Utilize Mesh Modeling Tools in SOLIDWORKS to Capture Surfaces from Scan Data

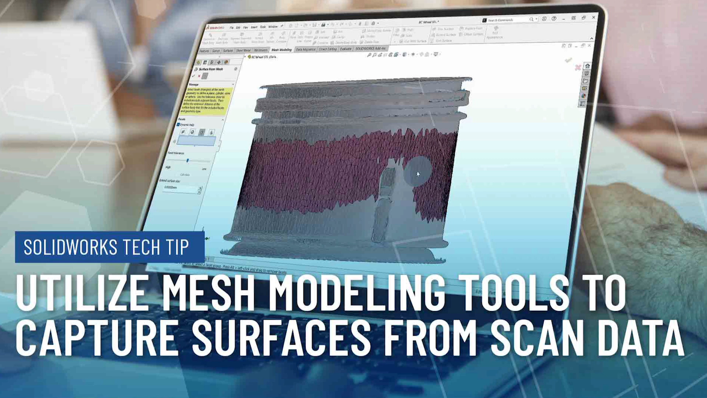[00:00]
In this video tech tip I'd like to go over how to use the mesh modeling tools in SOLIDWORKS to get surfaces from scan data.
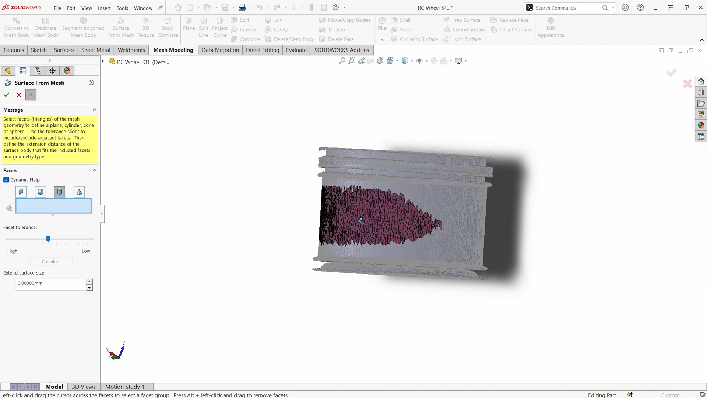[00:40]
and select in this case a cylindrical surface and
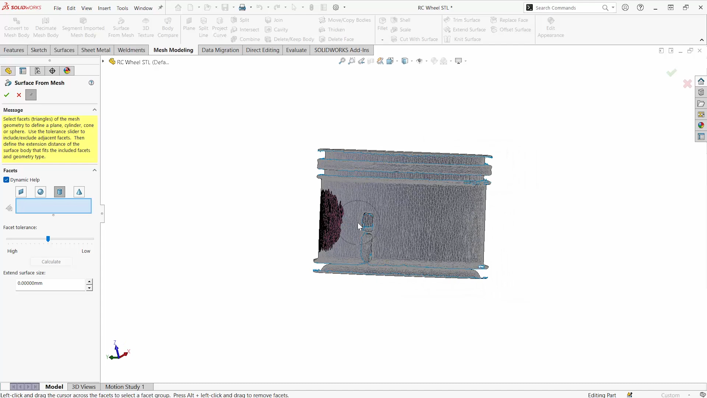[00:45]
what SOLIDWORKS is going to do is take this sort of painted mesh and
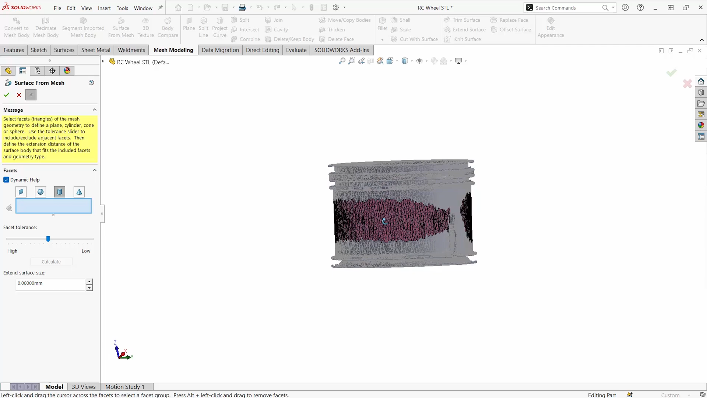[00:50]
convert it into a cylindrical surface that we can actually use in operations inside of SOLIDWORKS.
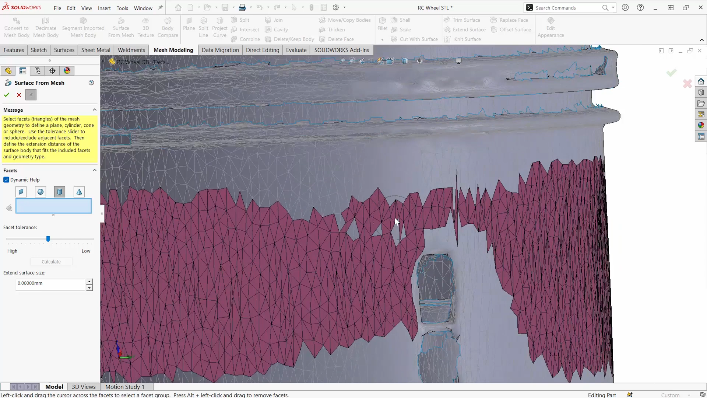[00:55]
The painter tool can be adjusted for different types of tolerances and the size can also be adjusted in a separate window that will pop up
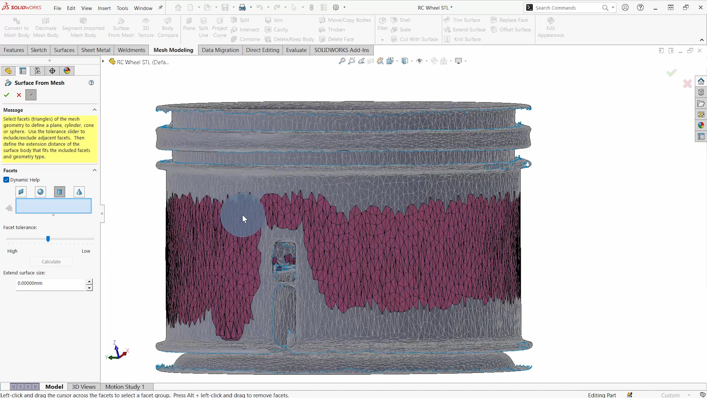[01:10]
as soon as you start painting but the general idea is you want to be able to get as much of the mesh as possible
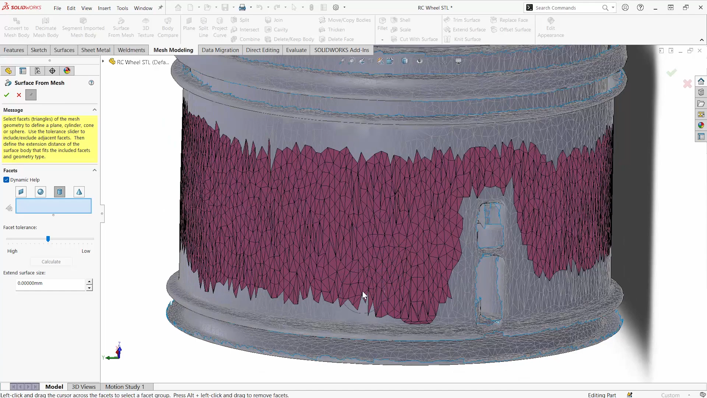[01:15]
without picking any sort of faces that would make this not a cylinder.
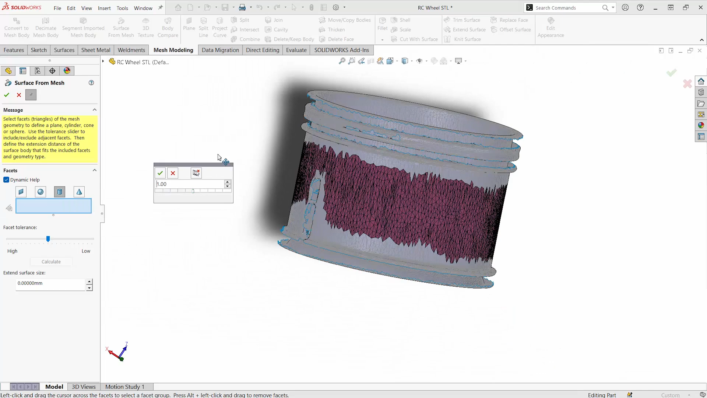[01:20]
Here you can see how we can change the size.